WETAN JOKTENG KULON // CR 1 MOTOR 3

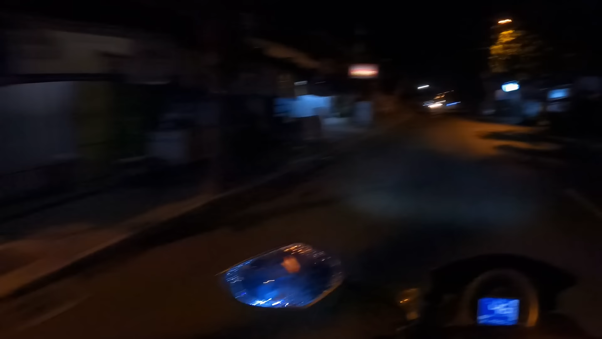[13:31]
Lor kono terus ora elok. Ih, garing iki kene. Grimis ini malah kremun.